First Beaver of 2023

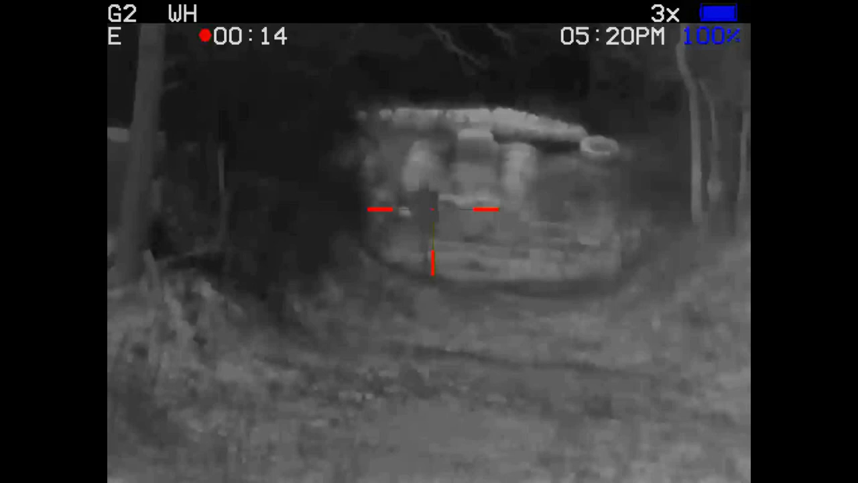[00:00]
Well, I'm back at the range sighting in some new varmint ammo.
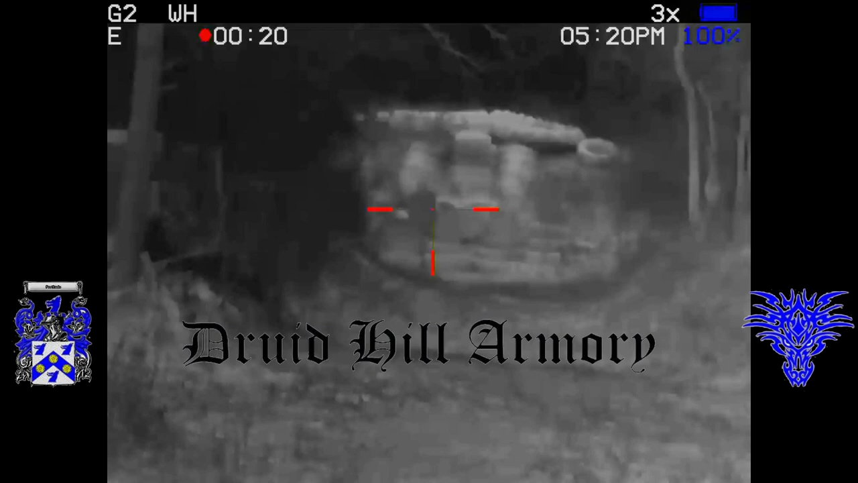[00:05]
Usually, I'll be sighting in something from Druid Hill Armory, but I've run out of their varmint ammo, so I'm going to be sighting in some Federal Spear TNT-90 grain ammunition.
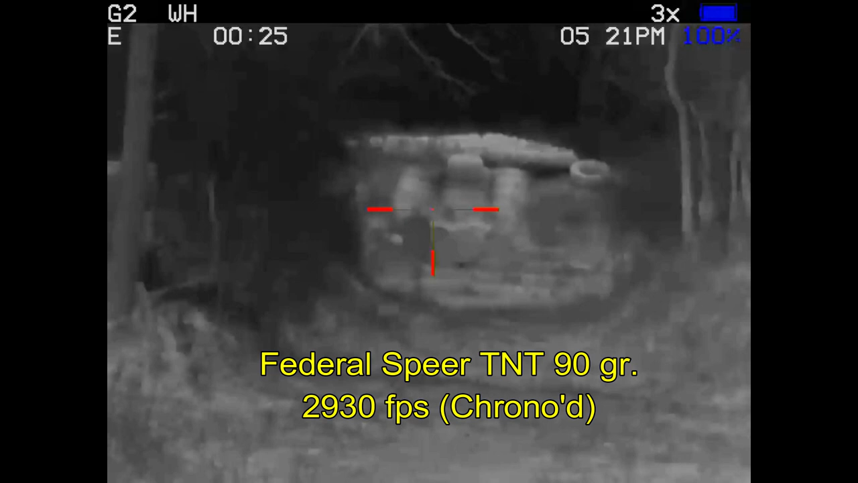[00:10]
We're going to go ahead and zoom in.
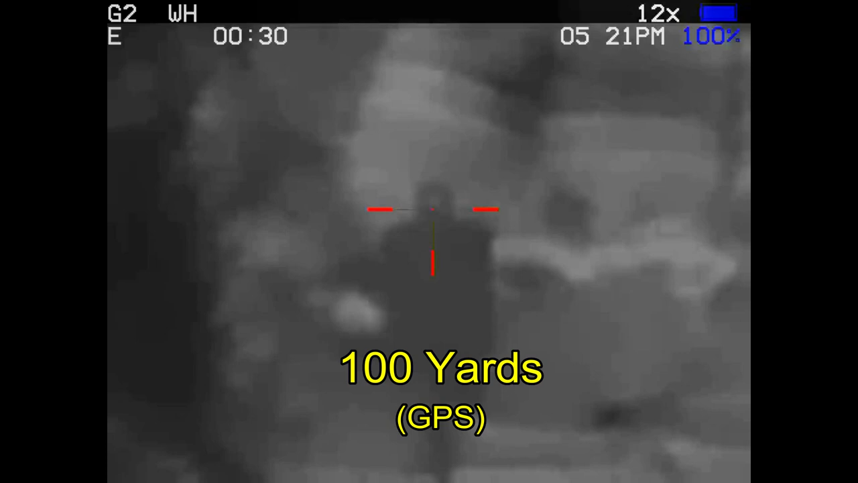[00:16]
That I chronographed at 2,930 feet per second. Nice! Well, it looks like I'm on target.
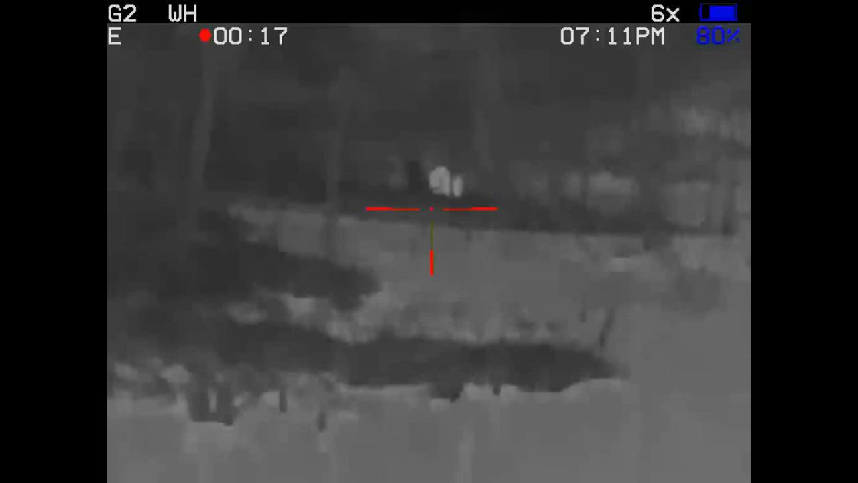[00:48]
Now, I spent most of the evening watching raccoons as they made their way around the tank.
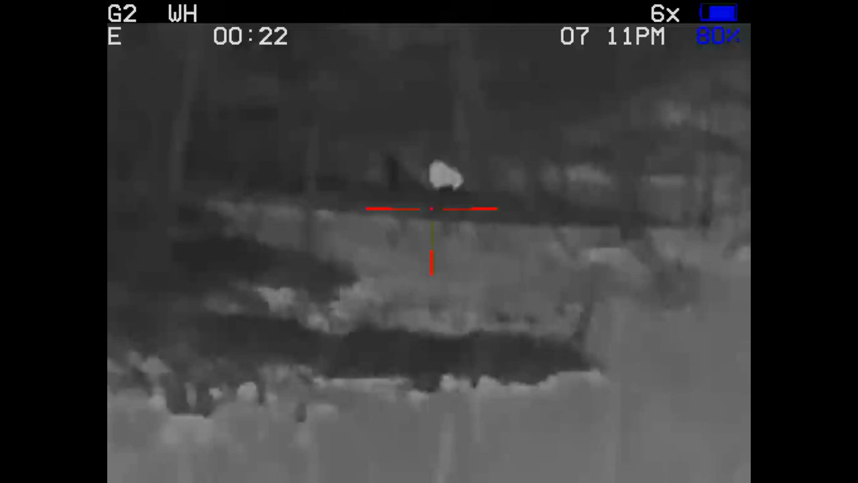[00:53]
And here I'm getting video of this one with my Fusion Thermal Avenger 40 thermal weapon sight.
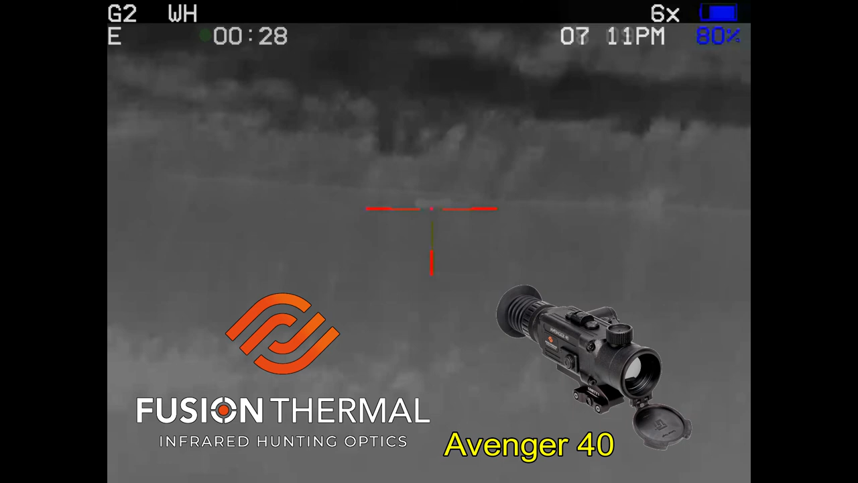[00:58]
So, I stayed out well past sundown. Usually the beavers show up right around sundown. And all I was seeing were these raccoons.
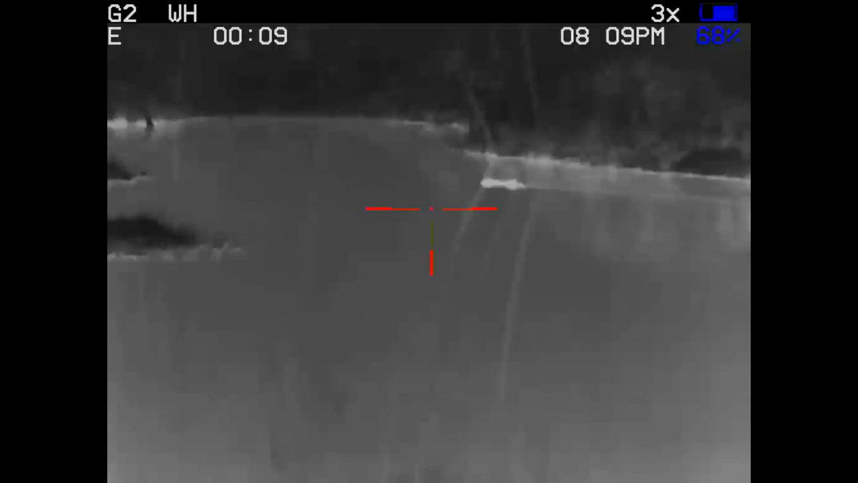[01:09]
Now, when they're swimming in the water, they can be hard to identify. And raccoons will have a head visible.
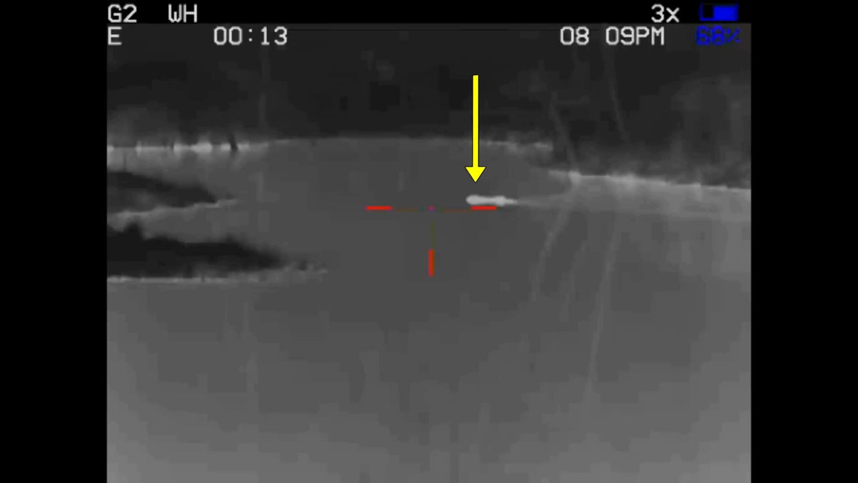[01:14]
You can usually see their body, and you can see their bum as well as they swim across the water.
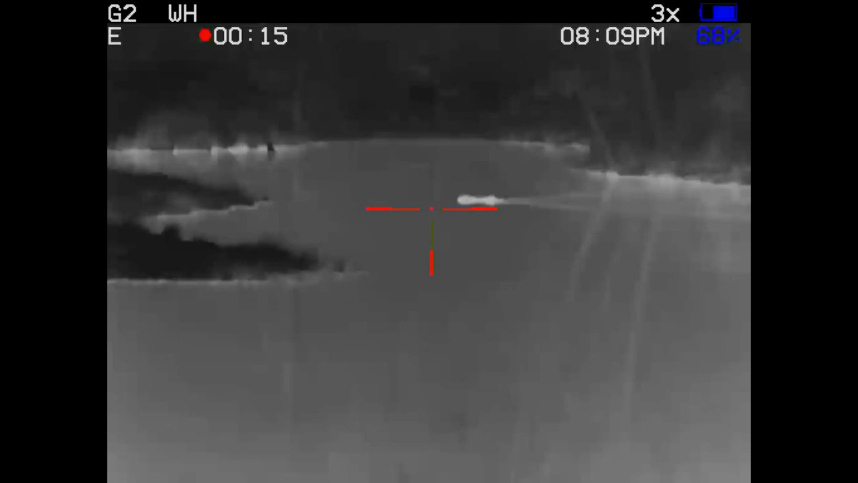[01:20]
Whereas with beaver, beaver usually only see the head above the water.
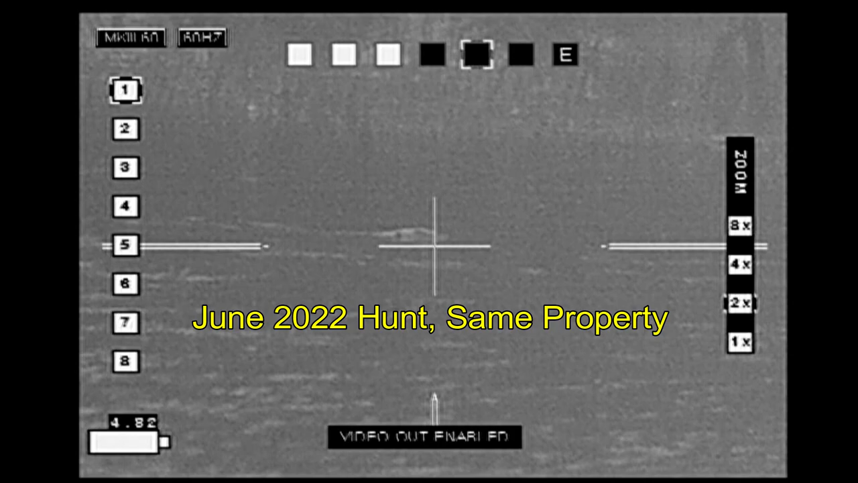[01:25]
As you can see in this clip from last year on the same property, that's what a beaver looks like swimming through the water.
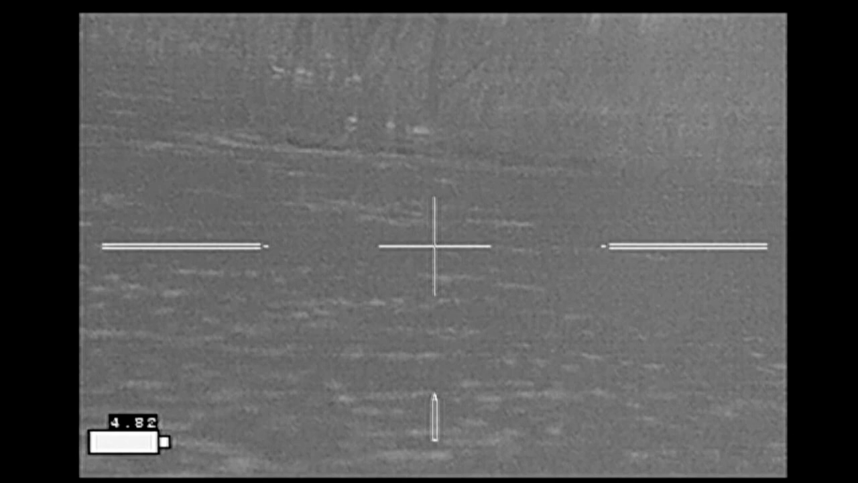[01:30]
Another possibility when seeing swimming animals in this area is that you may have a river otter. I've got a link at the end of the video. River otters tend to swim with their heads a little bit higher up.
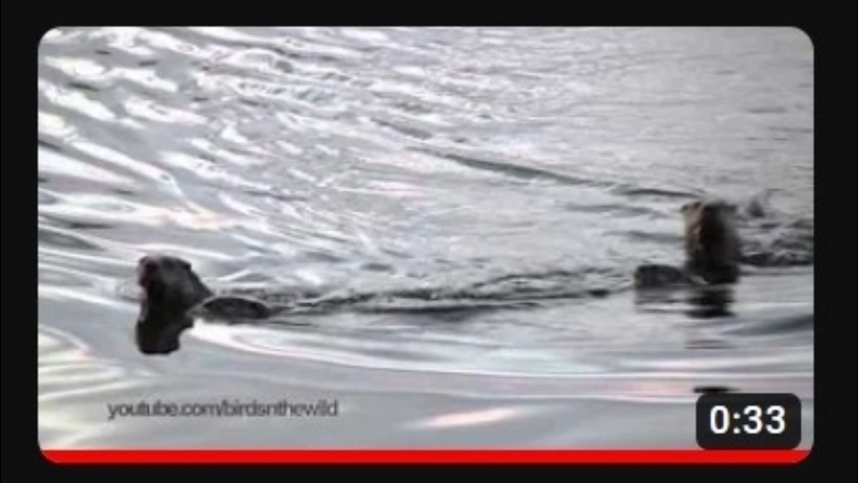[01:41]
They tend to be more rounded and pointy. And they also show their tails quite often.
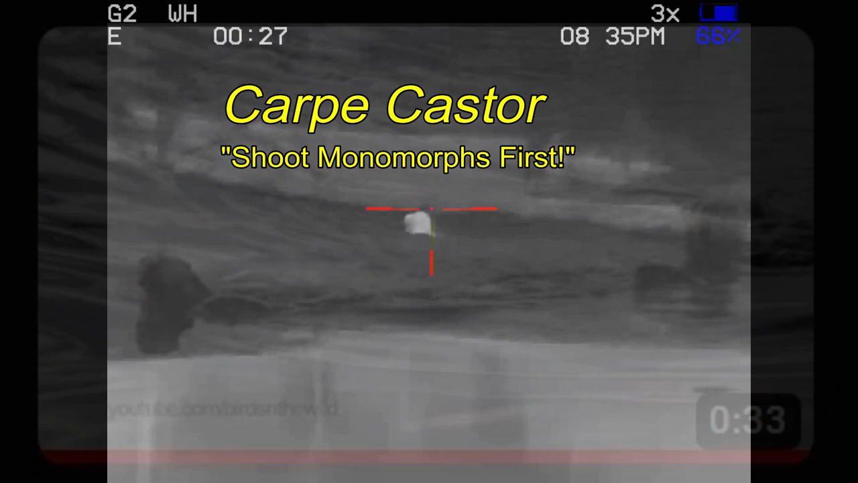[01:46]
Carpet caster. After two hours, no beaver had shown up. So, I loaded up the truck. I loaded the rifle. Did a final scan. And by golly, there's a beaver out there on the bank.
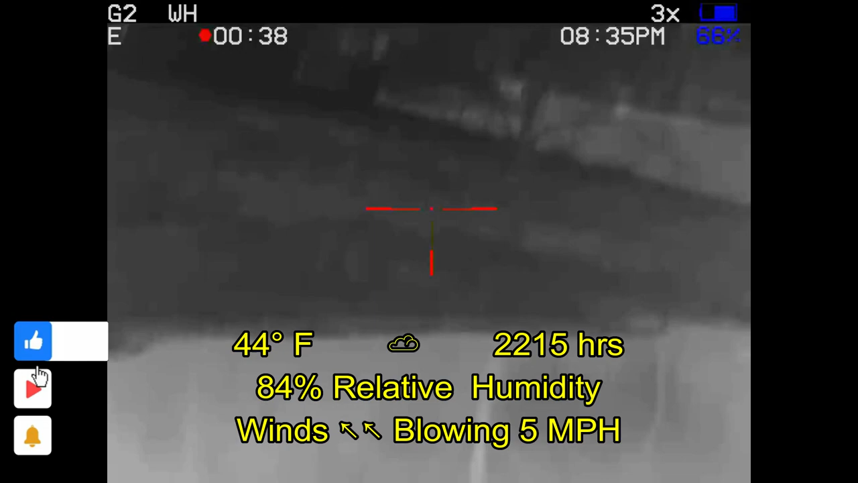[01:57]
So, I had to reload my rifle.
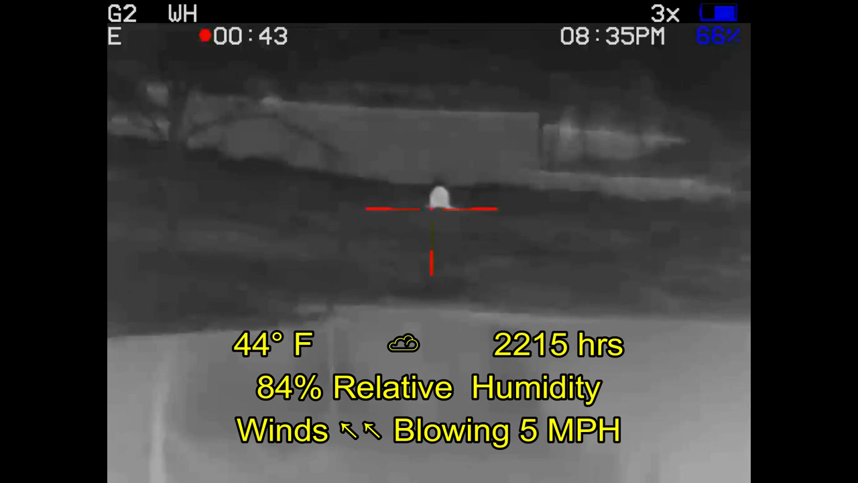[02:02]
It gets set up again. You can hear the truck running in the background. The beaver just got what it wants.
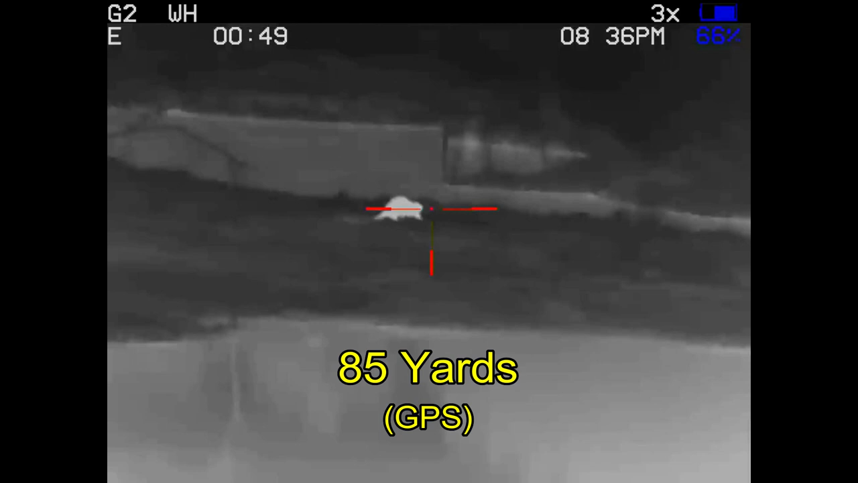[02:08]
Makes a break for the water, but I drop them in place.
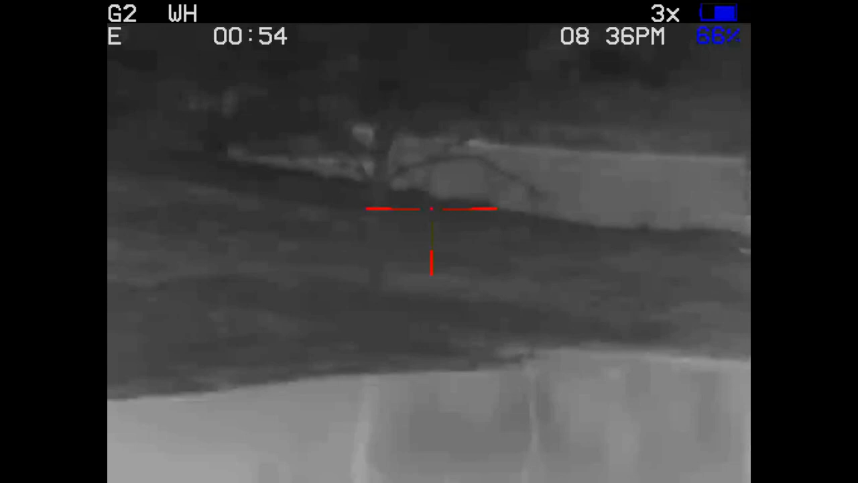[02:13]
And I don't see any other signs of beaver. So, let's go check it out.
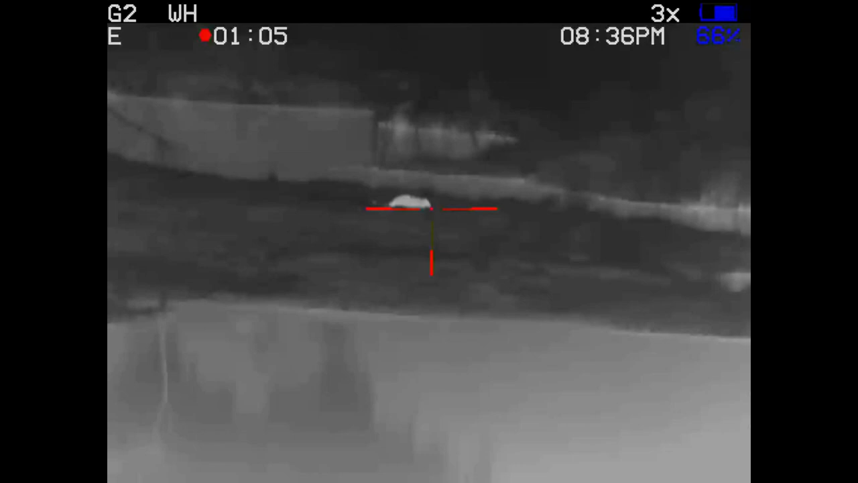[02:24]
These little plants are why the beaver was up on the bank.